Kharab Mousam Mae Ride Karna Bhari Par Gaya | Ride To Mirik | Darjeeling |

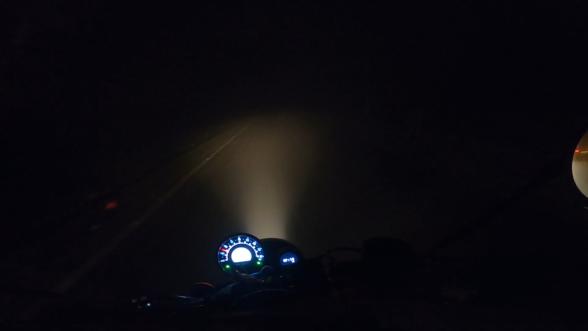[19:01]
कभी कभी तो टर्निंग्स ही नहीं दिखाई दे रहा, मैं सीधा जा रहा हूँ इससे।
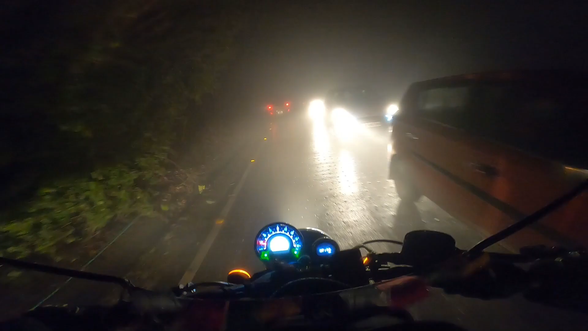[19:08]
तो देखो गाइस गाड़ियाँ कितना धीरे धीरे चल रहे हैं, ये आगे का दो गाड़ी बहुत स्लो जा रहा है क्योंकि उन लोगों का रास्ता नहीं दिखाई दे रहा है, देखो बहुत ही ज़्यादा स्लो।
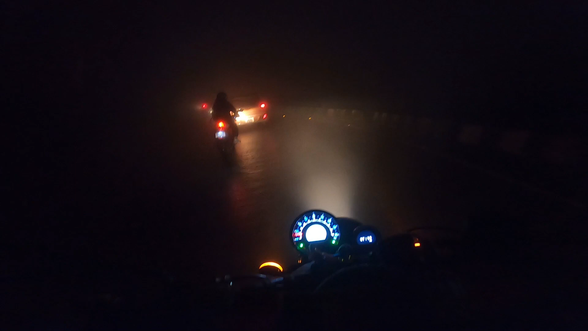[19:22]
ये गाड़ी देखो इधर जा रहा था, ये गाड़ी कहाँ गए देखो,